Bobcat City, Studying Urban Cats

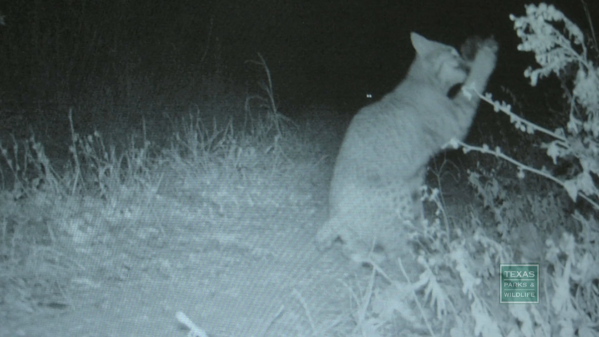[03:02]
You can tell this one's got it and then it lets go and it's probably flinging around. Of course, getting a cat's attention and getting it to enter a trap are different things.
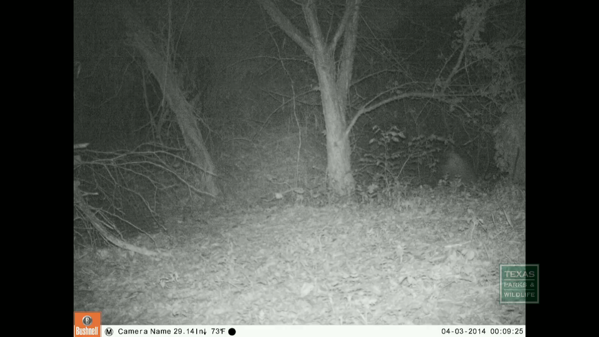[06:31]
But she got on top of the trap at one point, looking through the front of the trap.
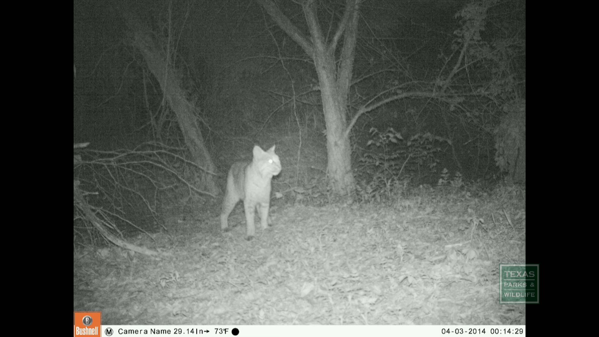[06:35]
Maybe she'll come back and check it out again.
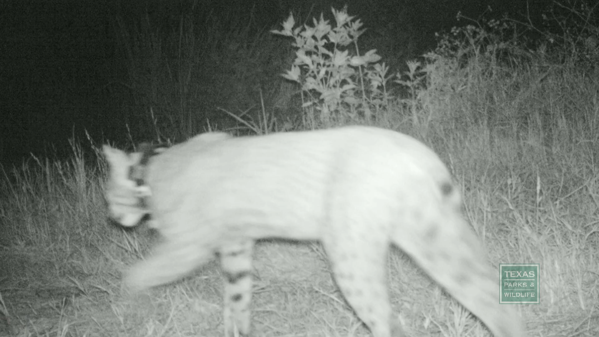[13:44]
Within the week, the second missing cat is spotted on a trail camera.